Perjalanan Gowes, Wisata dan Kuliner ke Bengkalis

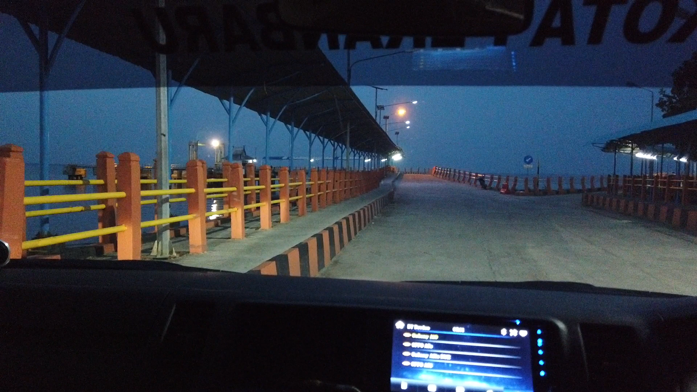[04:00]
Saat ini kita berada di Dermaga 1 Pak Ning Penyebrangan dari Pak Ning ke Bengkalis Tempat-tempat
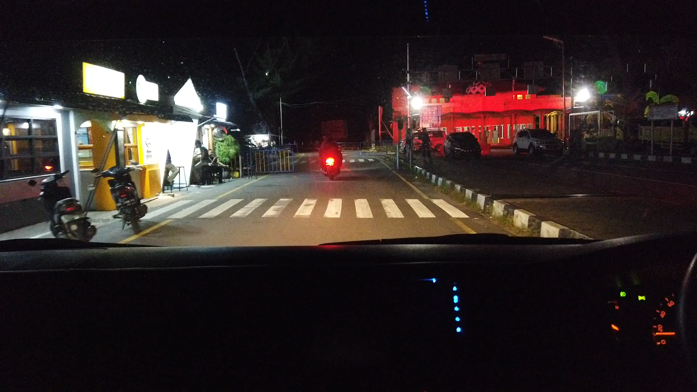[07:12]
masuk kota Bengkalis masuk kota Bengkalis di waktu malam
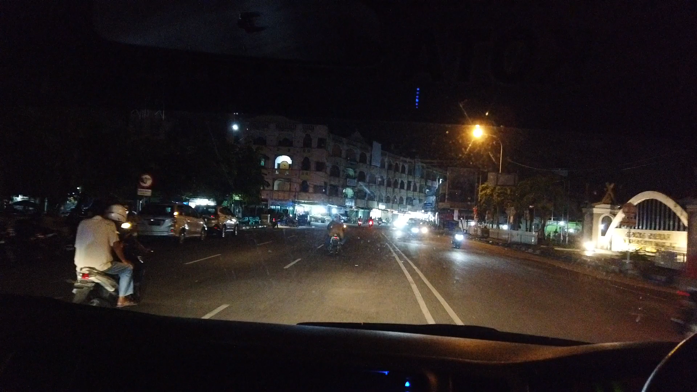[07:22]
gedung daerah
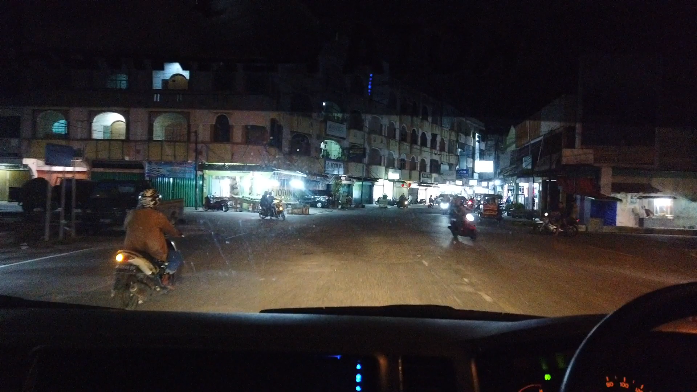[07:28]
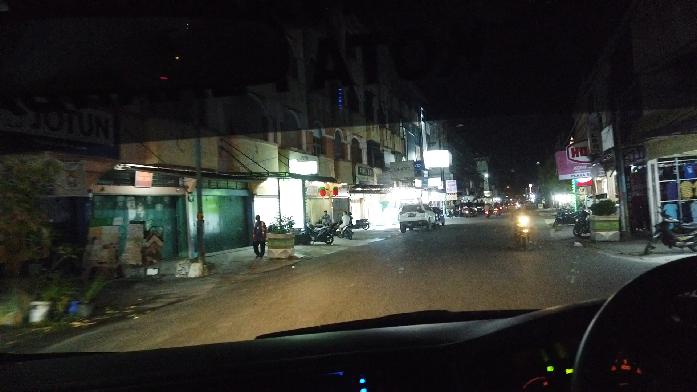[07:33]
kita berada di Jalan Jenderal Suderman Bengkalis